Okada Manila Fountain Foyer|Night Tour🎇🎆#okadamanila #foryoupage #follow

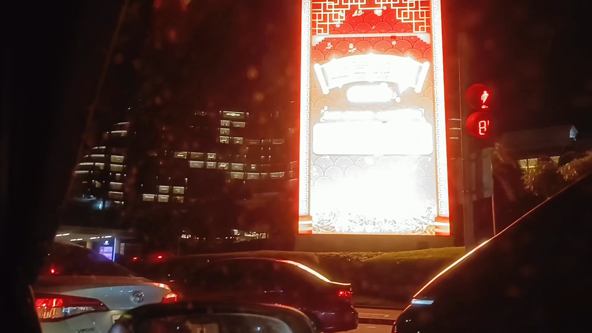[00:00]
What's up guys! For today's video ay pupunta po tayo dito sa Okada Manila. Yan, nakitang-kita na po yung building, yung mga may ilaw-ilaw po at papasok na